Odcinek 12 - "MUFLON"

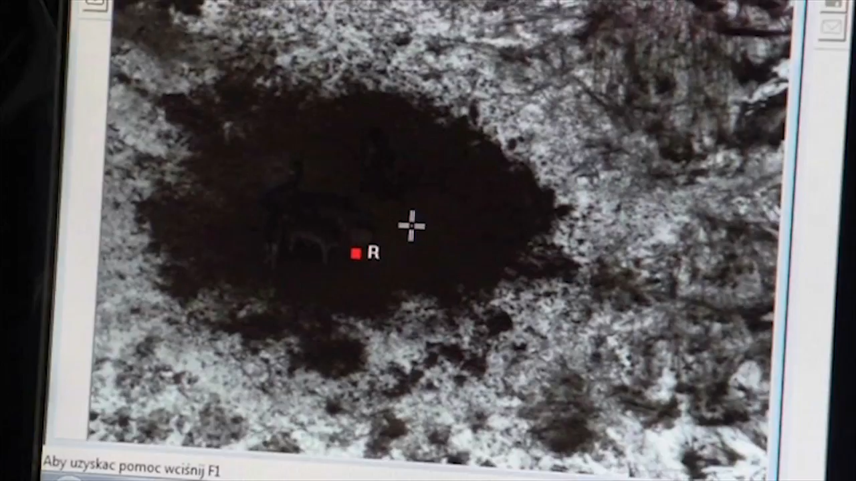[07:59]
Następnie analizuje się materiał filmowy i liczy wszystkie zwierzęta, które zarejestrowały kamery.